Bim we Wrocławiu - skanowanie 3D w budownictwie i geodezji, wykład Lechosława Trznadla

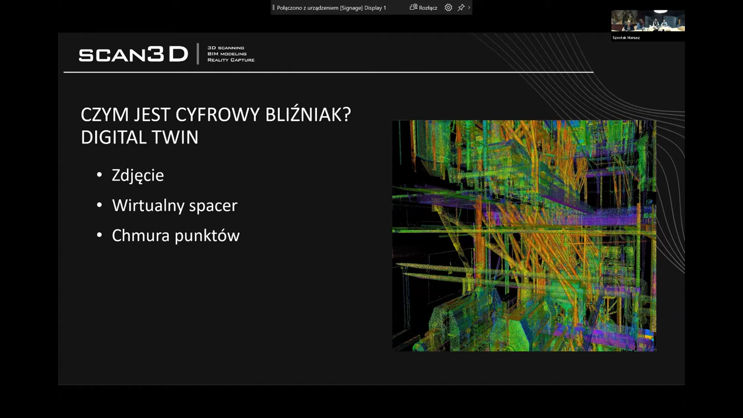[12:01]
Model meshowy, model, który już jest pełny, nie zawiera dziur pomiędzy kropeczkami, przyjemniejszy w edycji, przyjemniejszy w odbiorze wizualnym, również przenosi rzeczywistość do formy cyfrowej. Dużo ładniej odzwierciedla kolory obiektu i jego strukturę, jeśli chodzi o szczególnie o zabytki. Tam dobrze widać tekstury ścian i tak dalej.
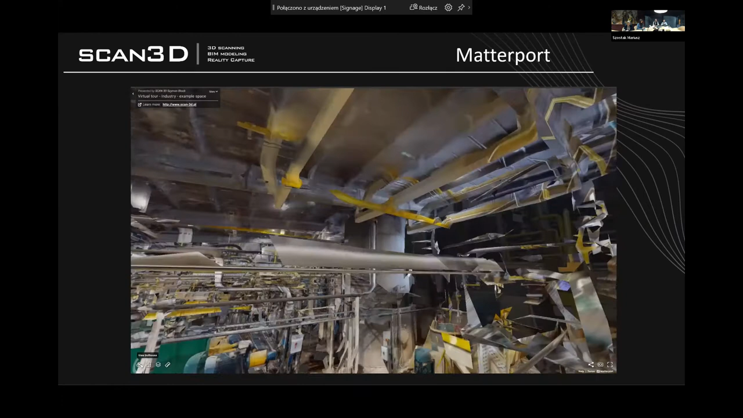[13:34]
Możemy wpisywać różne notatki, możemy wykonać podstawowe pomiary,
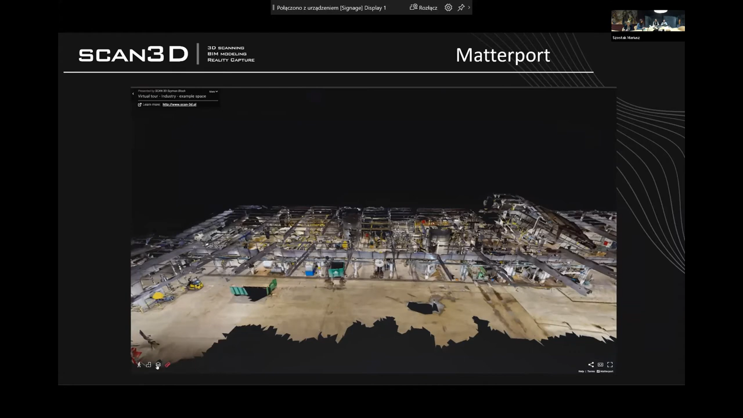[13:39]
co jest potężną zaletą systemu, to, że ona działa online.
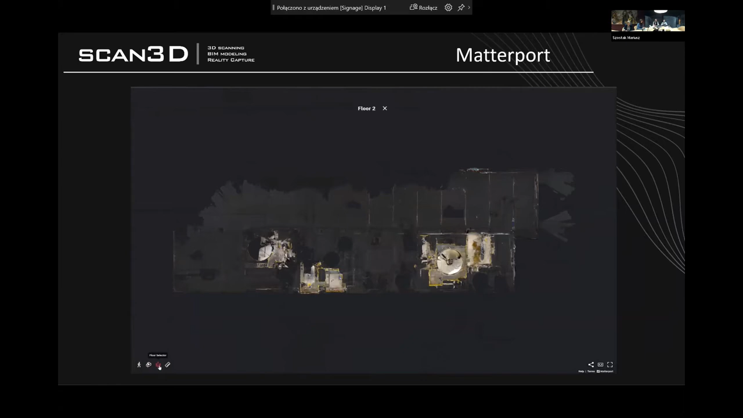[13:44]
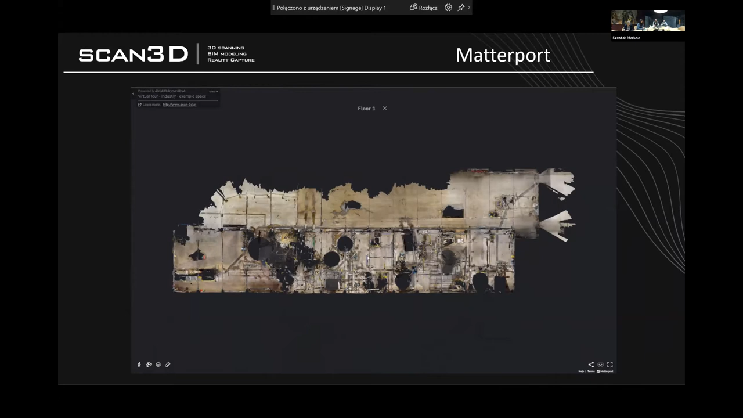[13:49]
I każdy użytkownik procesu może go sobie dowolnie oglądać w dowolnej przeglądarce, a wpisane notatki w poszczególnych elementach zostają w tym modelu i inny użytkownik może z nich korzystać. Czyli ułatwia to bardzo proces projektowania między zespołami, które nie siedzą w tym samym biurze.
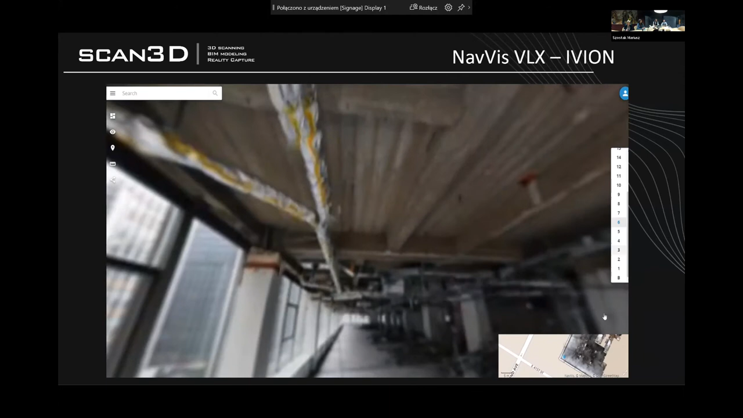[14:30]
Jest to poniekąd produkt uboczny skanowania, natomiast bardzo przydatny w korzystaniu z danych przekazanych.
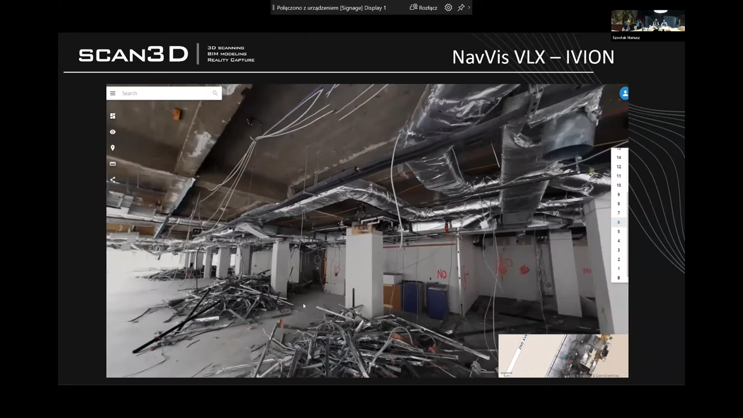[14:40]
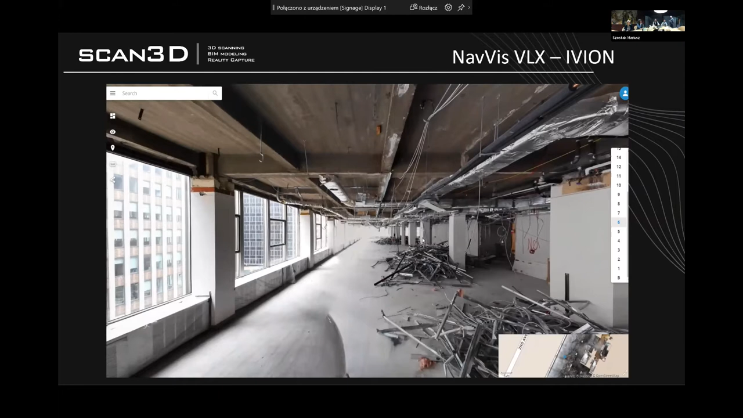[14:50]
Przechodząc dalej do produktów, które dostarczamy. W przypadku Greenfieldu, o którym wspomniałem, to jest najprostszy przykład, co możemy dać. To jest akurat chmura punktów z nalotu dronem, natomiast jest to dokładna interpretacja terenu, który pozwala precyzyjnie zaprojektować posadowienie, w tym przypadku fabryki, obliczyć masy ziemne potrzebne do wywiezienia, przesunięcia itd.
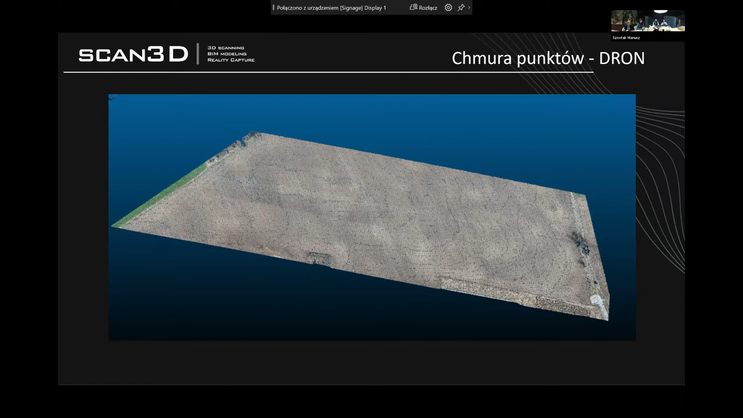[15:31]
Więc dane są trójwymiarowe, podane w takiej samej charakterystyce jak inne chmury punktów ze skanowania i pozwalają projektować lepiej.
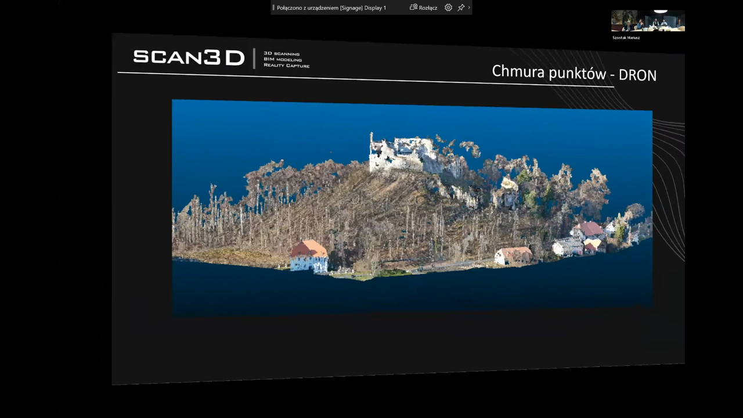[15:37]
W przypadku obiektów nie już tak płaskich jak pole, tylko wzgórze bądź obiekt, tu mamy przykład starego zamku. Również z nalotu dronem, z fotogrametrii pozyskujemy chmurę, która już jest bazą do podstawowych pomiarów. Uszczegóławiamy ją skanując z ziemi.
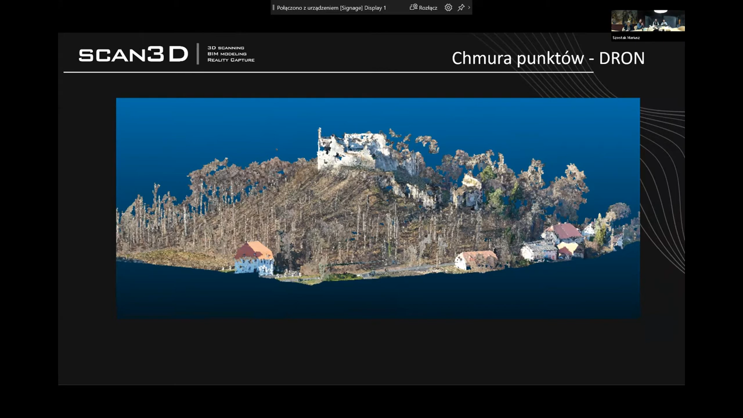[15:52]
Jest to dużo dokładniejsze niż mapy wektorowe robione klasycznie geodezyjnie. Zakładając przebudowy bądź modernizację obiektów istniejących, mówimy już o typowej chmurze punktów ze skanera naziemnego. Ilość stanowisk, ilość czasu potrzebnego na wykonanie takiego zadania zależy od specyfiki każdego obiektu.
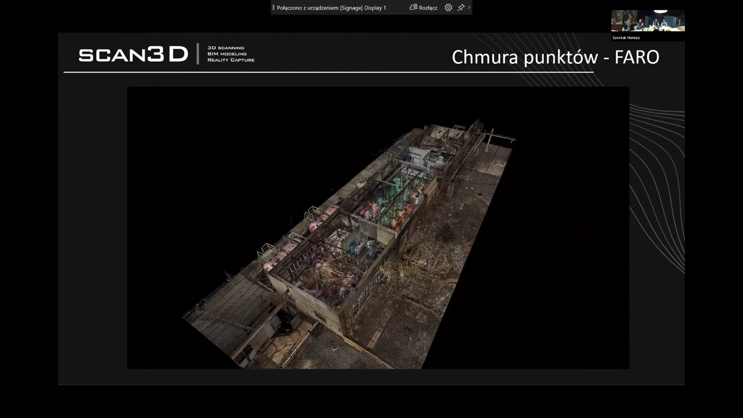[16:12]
Natomiast to naszym zadaniem jako osób skanujących jest wykonanie pełnego zakresu, żeby niczego nie brakowało w dalszych pracach.
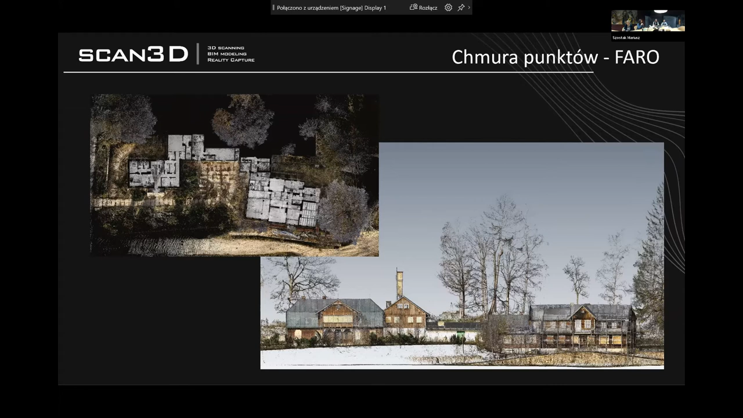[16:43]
Przykłady chmur punktów, które mi osobiście się bardzo podobają, to jest obiekty, oprócz tego, że ta geometria jest zachowana na poziomie kilku milimetrów, to ta chmura tak naprawdę wygląda bardzo ładnie. Ona już na etapie samego skanowania może służyć do podstawowych wizualizacji obiektu. I z chmury punktów też możemy zacząć projektować, rysować. Nie musimy przychodzić na dalsze etapy opracowania danych.
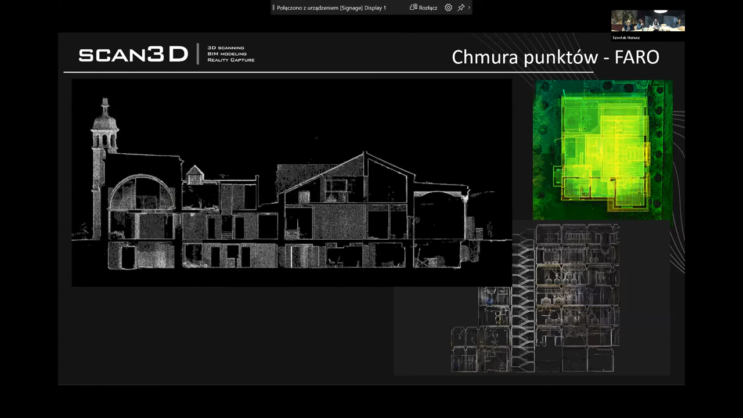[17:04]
Chmura punktów połączona przez nas i przekazana w całości nadaje się do dalszej prostej obróbki, do wektoryzacji i przygotowania dokumentacji.
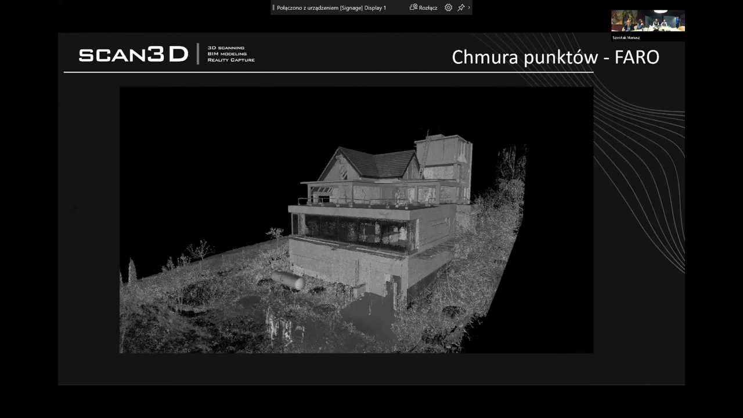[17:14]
Tu mamy przykład budynku jednorodzinnego, akurat w odcieniach szarości, ale to dobrze obrazuje ideę tych danych.
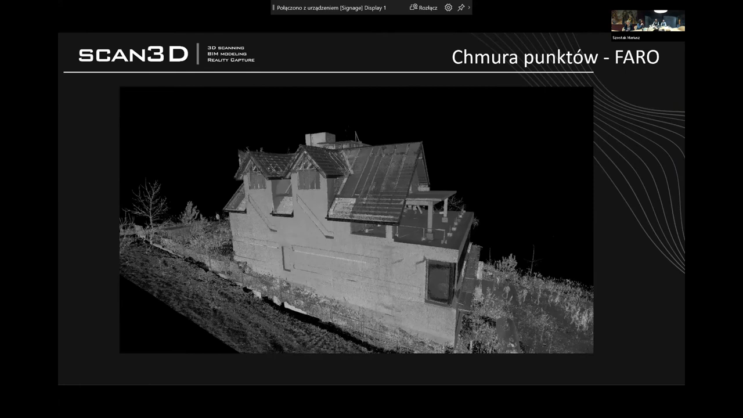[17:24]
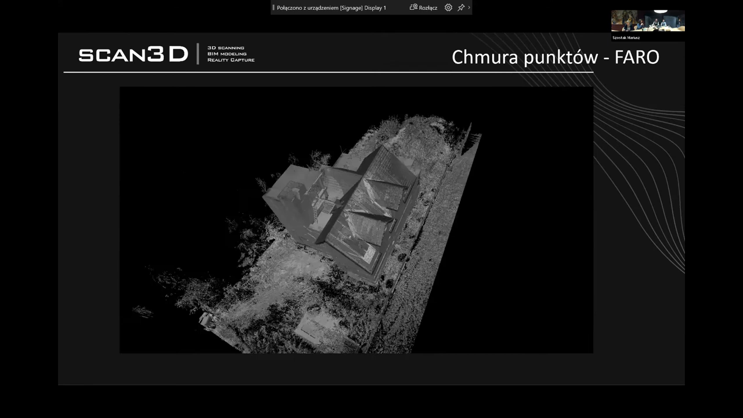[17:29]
Jeżeli poświęcimy więcej pracy na skanowanie, a w przypadku tego obiektu to było ponad 1000 skanów, możemy zrobić chmurę punktów dla całego zamku, a potem ją po prostu przekroić i oprócz tego, że obrazek świetnie wygląda na ścianie, to jeszcze ma pełną wartość geometryczną zachowaną.